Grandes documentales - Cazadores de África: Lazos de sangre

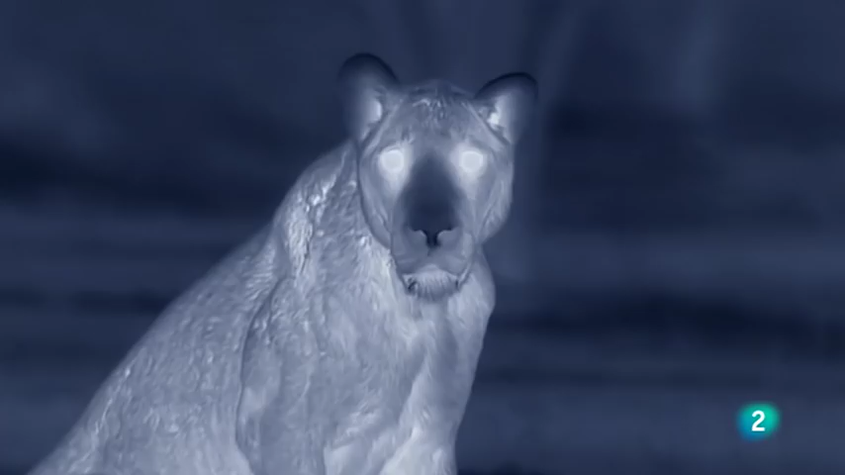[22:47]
La noche es mucho más peligrosa.
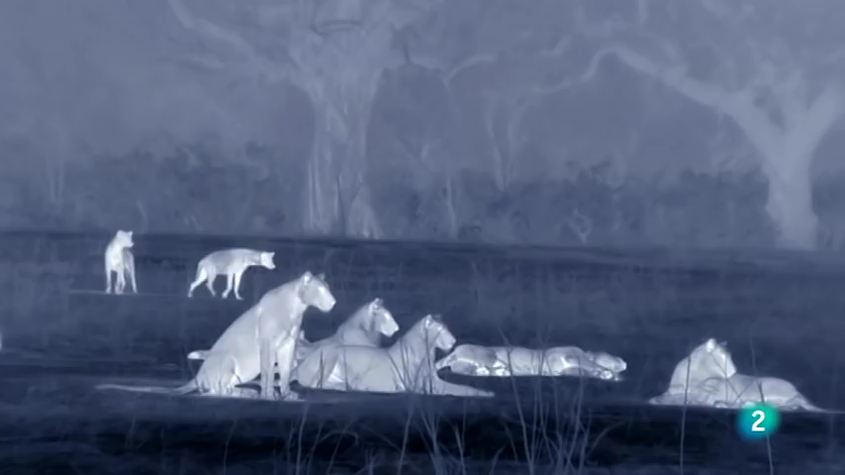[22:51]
Hienas y leopardos están más activos y actúan con mayor seguridad.
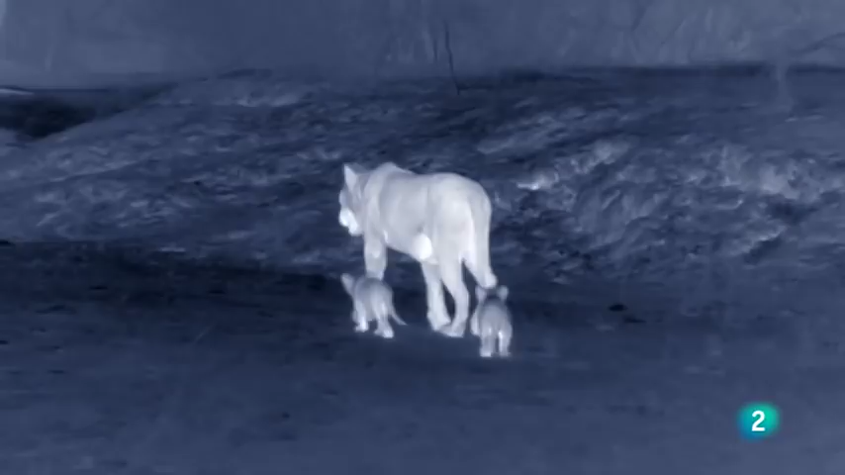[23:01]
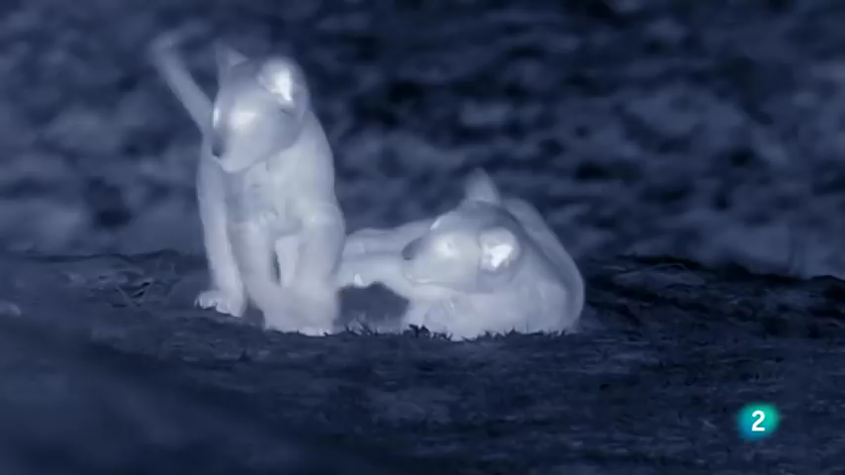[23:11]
Las dos hermanas estarán ocupadas toda la noche, guiadas por su instinto maternal.
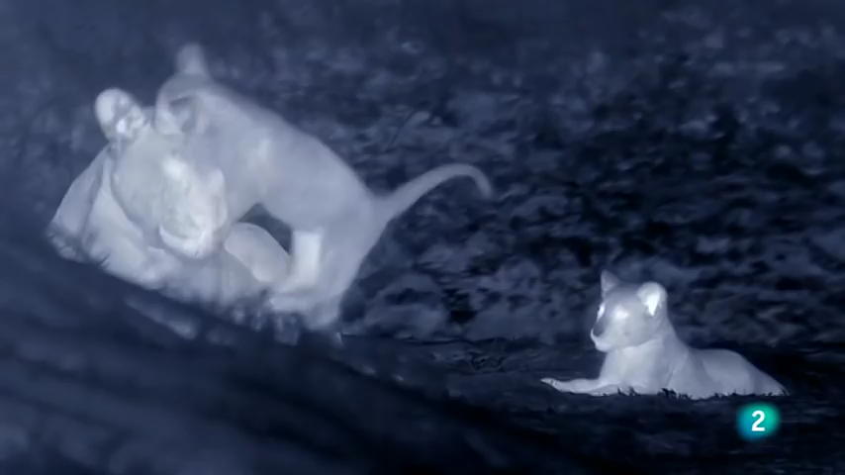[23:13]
Los gemelos necesitan alimentación y vigilancia.
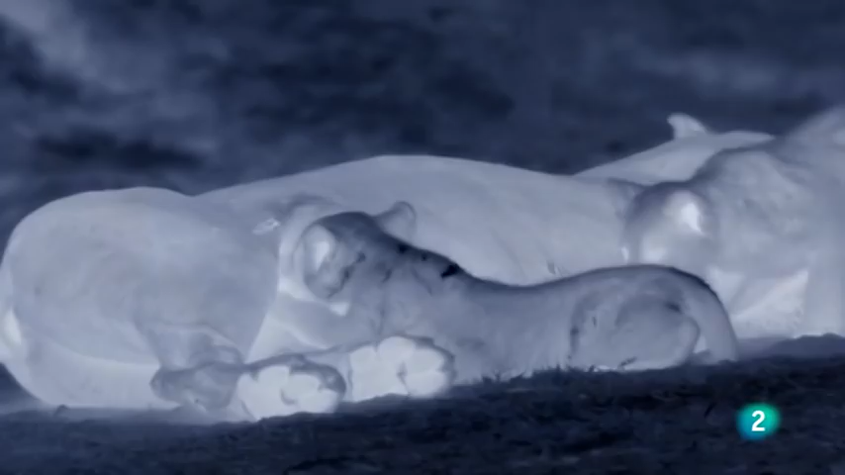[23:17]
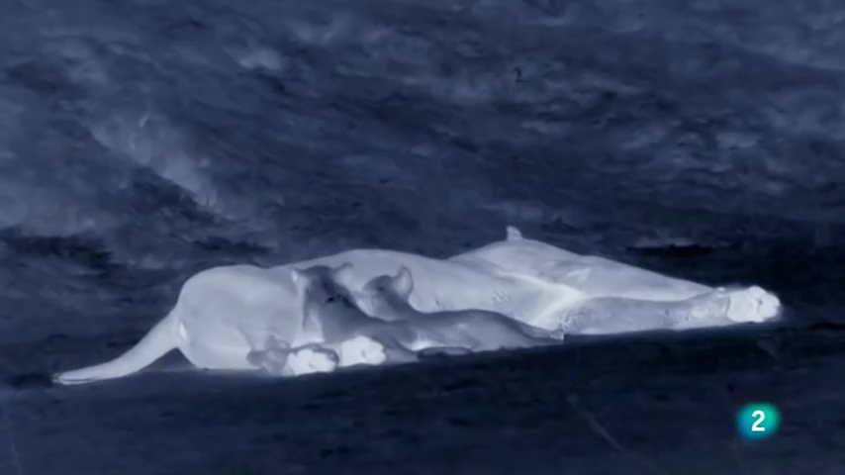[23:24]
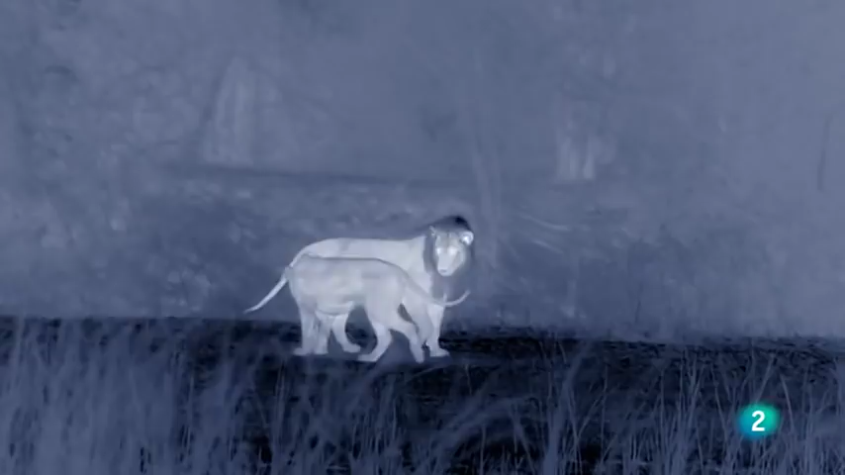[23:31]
La leona hija, a pesar de su duelo, pronto estará en celo. La hermana mayor y última en parir se escabulle para ir a dar de comer a sus cachorros, que tiene bien escondidos.
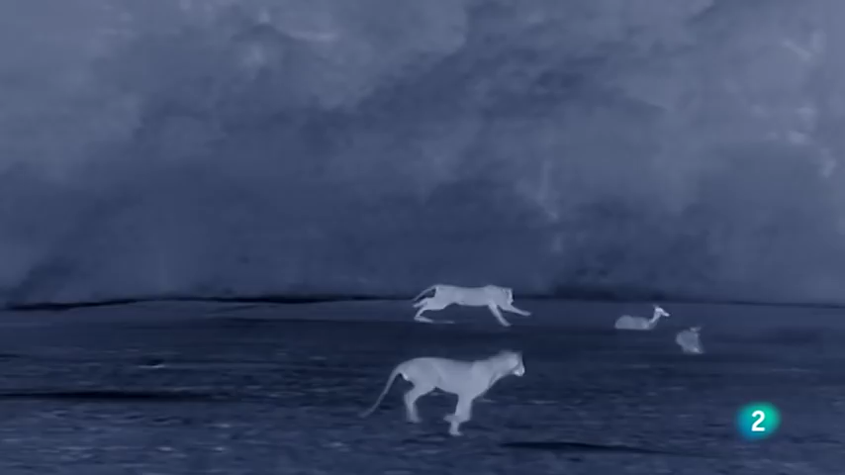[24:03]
Intentan tender una emboscada a varios impalas y cucús,
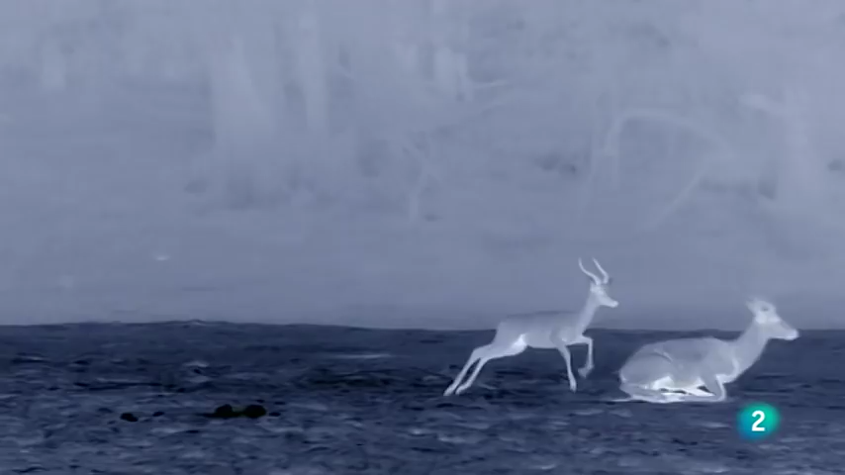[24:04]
pero los antílopes son veloces y tienen los sentidos muy aguzados. Los leones de Ensefu centran su interés en los búfalos recién llegados.
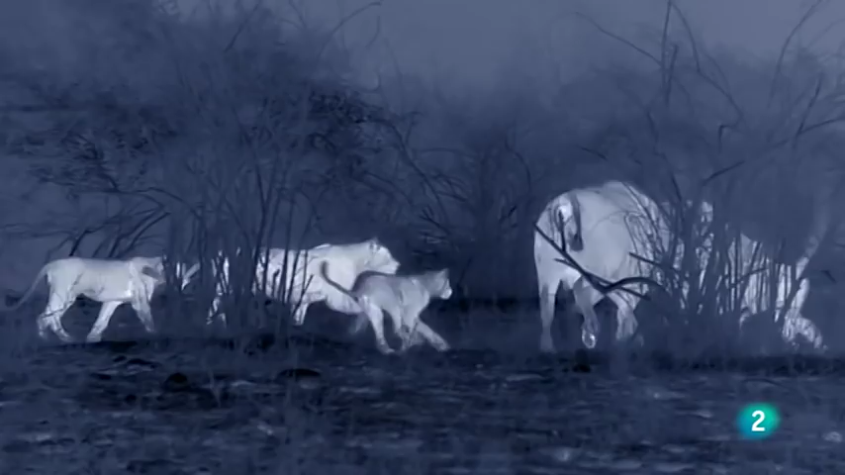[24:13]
Son fuertes y hará falta la manada casi al completo para abatir a uno. Justo lo que estaban esperando las hienas.
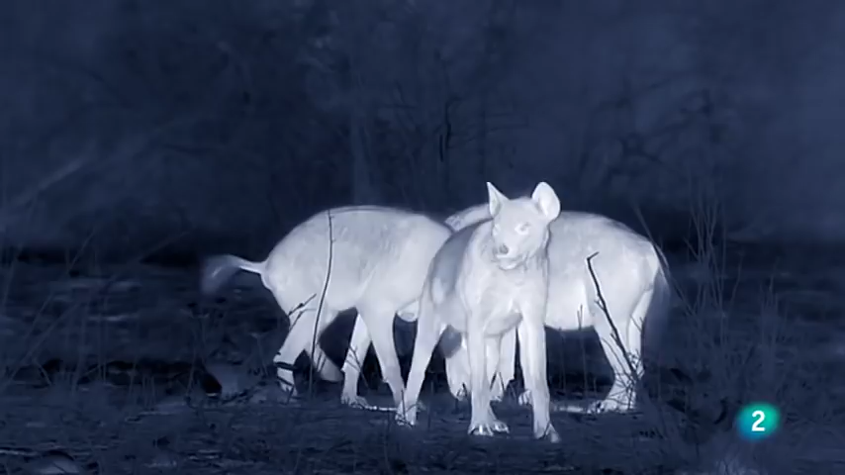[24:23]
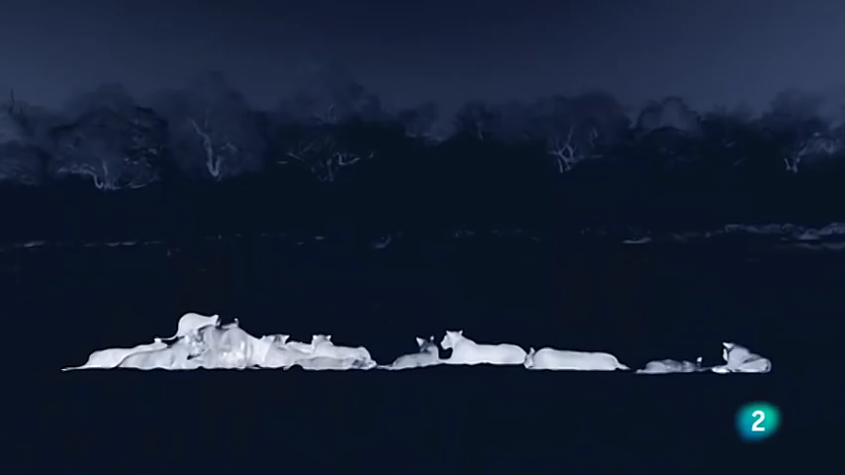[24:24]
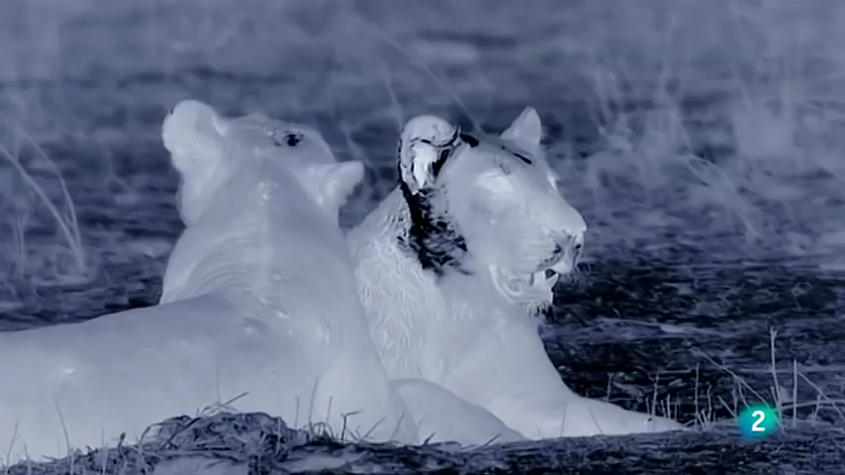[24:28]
La manada será un banquete con la presa. Lo que quede será para las hienas.
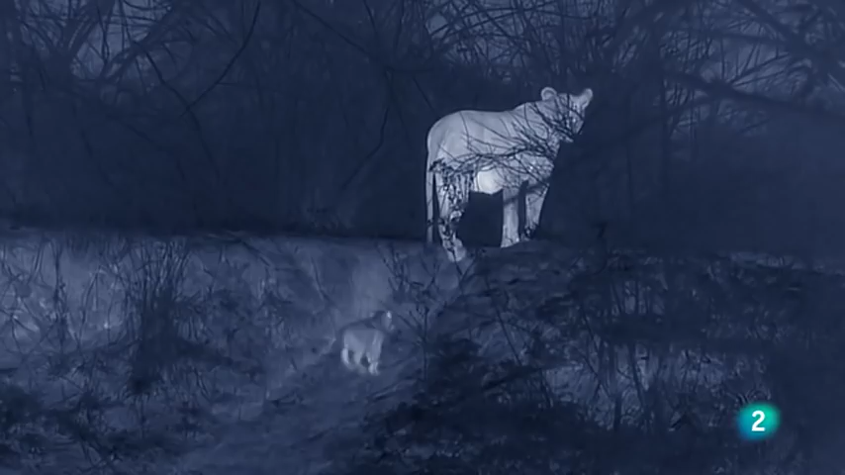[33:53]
La madre de los gemelos se los lleva a su guarida para ponerlos a salvo del peligro.
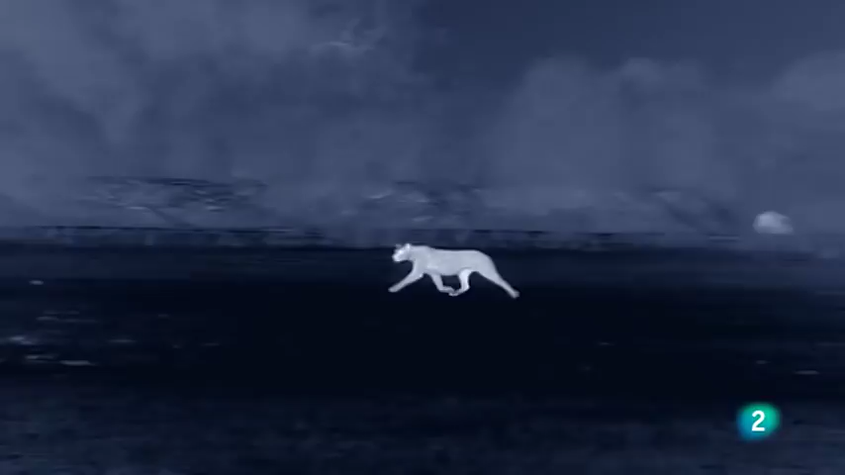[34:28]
La leona más joven, sin cachorros que reclamen su atención, está cazando Pucús para la manada.
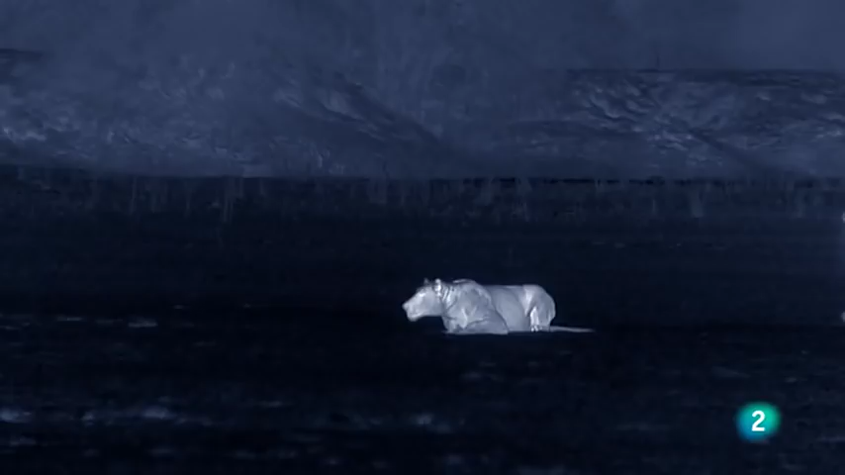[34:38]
Detrás de ella, uno de los machos hace una extraña aparición para ayudar en la cacería.
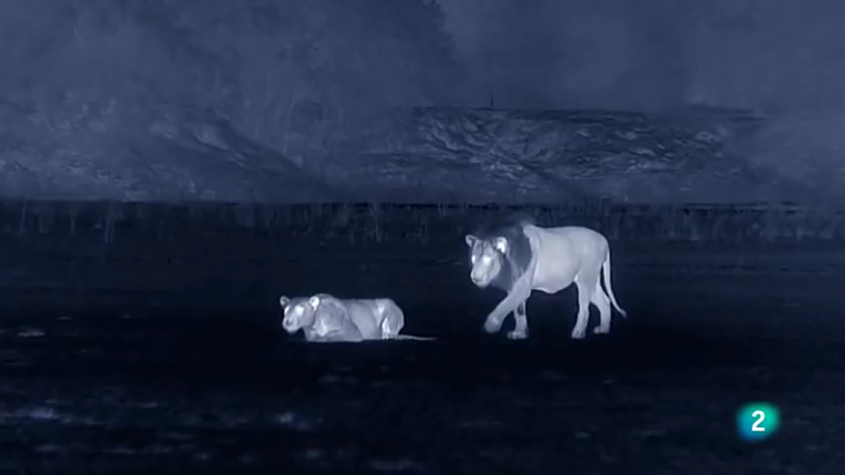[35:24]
El macho está pendiente de otra cosa.
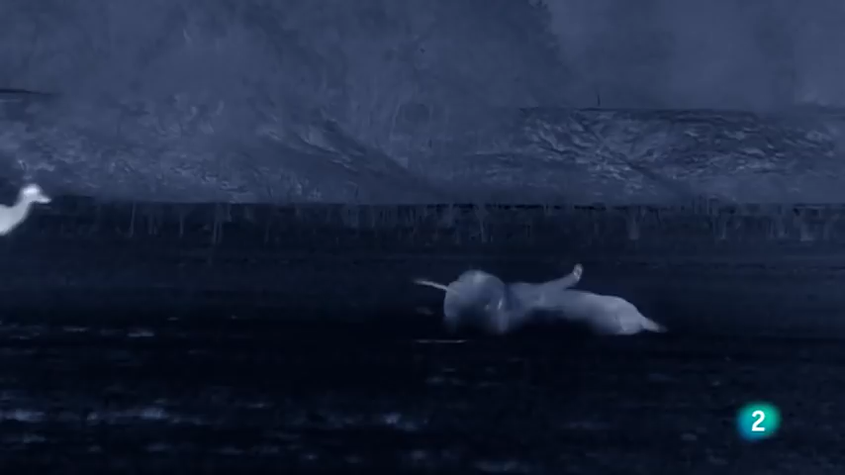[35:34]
Está entrando en celo, pero todavía no está preparada para recibirlo.